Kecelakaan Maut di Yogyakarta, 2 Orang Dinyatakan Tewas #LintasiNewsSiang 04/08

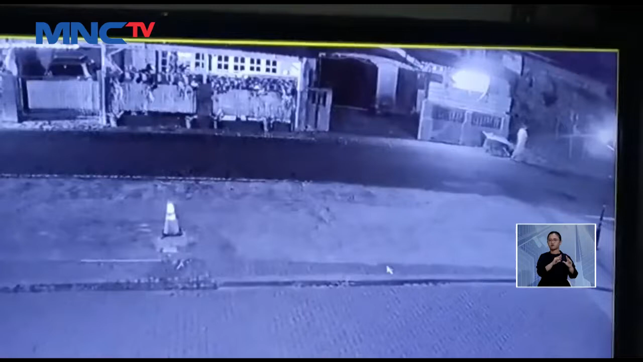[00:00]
Dua orang tewas dan tiga lainnya luka-luka akibat tabrakan yang melibatkan dua sepeda motor di Sleman, Yogyakarta. Kecelakaan bermula saat salah satu sepeda motor yang berboncengan tiga orang melaju dari arah timur dan bermaksud akan belok ke utara.